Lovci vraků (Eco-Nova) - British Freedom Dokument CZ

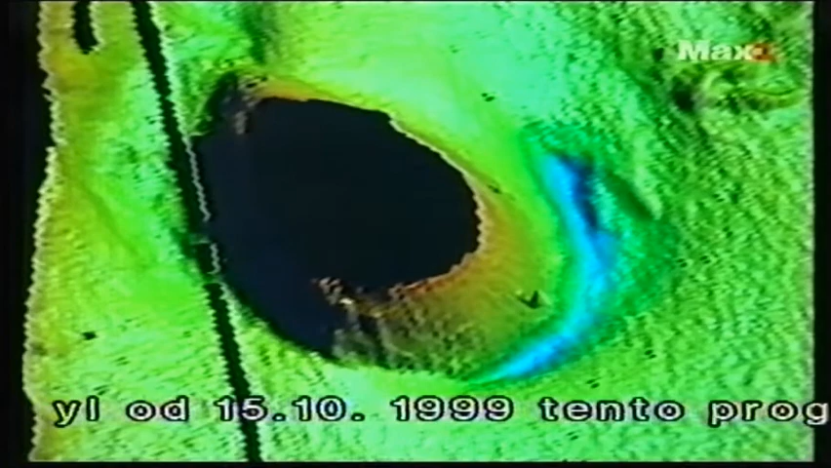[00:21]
Podle Boba Courtneyho a Gordona Fadera je možné díky batymetrické mapovací metodě vytvořit přesnější mapy určené obchodní lodní dopravě a rybářským lodím.